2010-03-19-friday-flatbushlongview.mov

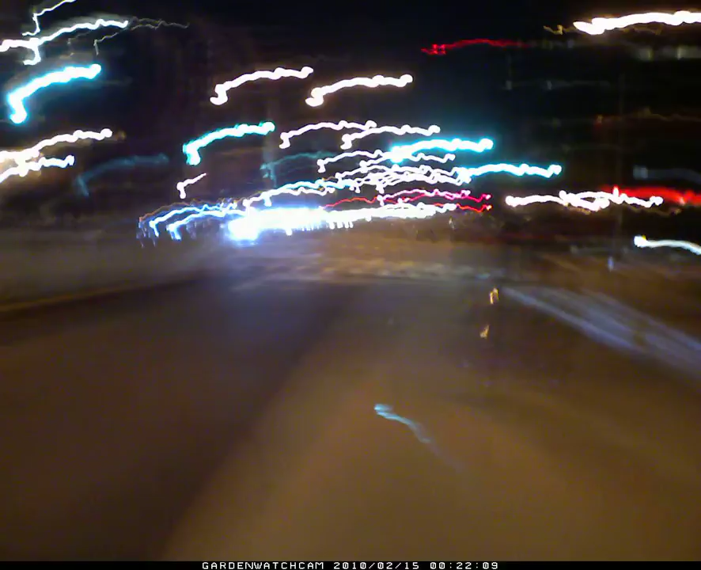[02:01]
Oh, this is the neighborhood I'm living in. Bond Street. It's very close to the Bergen Street subway stop.